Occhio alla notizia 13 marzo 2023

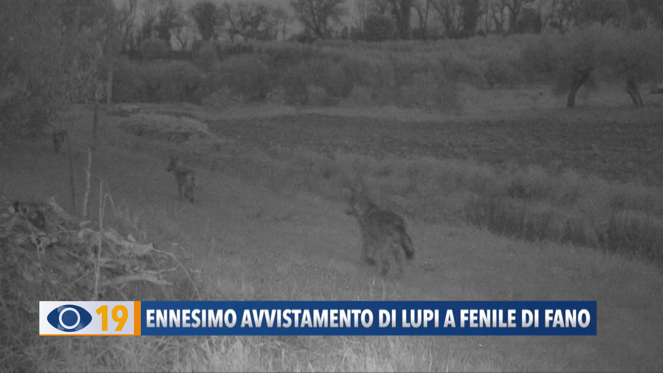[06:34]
nel suo campo e ne sono stati fotografati tre per volta ci ha precisato il telespettatore ma dalle varie foto scattate sembra che possano essere almeno cinque o più.
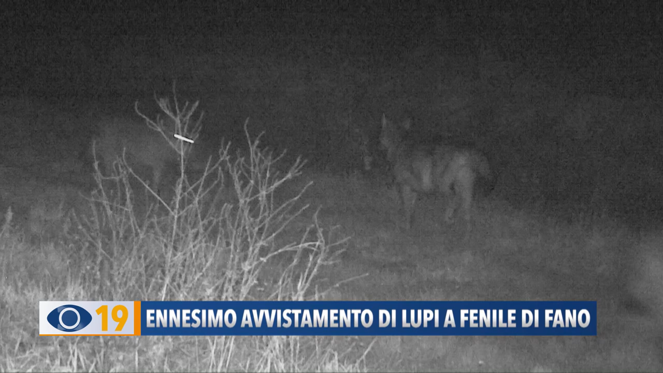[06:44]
Essendo in perlustrazione vicino al centro abitato di Fenile ritengo possano essere una minaccia anche per l'uomo nonostante gli ambientalisti dicono di no. In Italia, proseguito, ci sono testimonianze d'attacco anche all'uomo come abbiamo sentito pure su Rai 2 se i lupi hanno fame ha concluso dal blanco non scappi.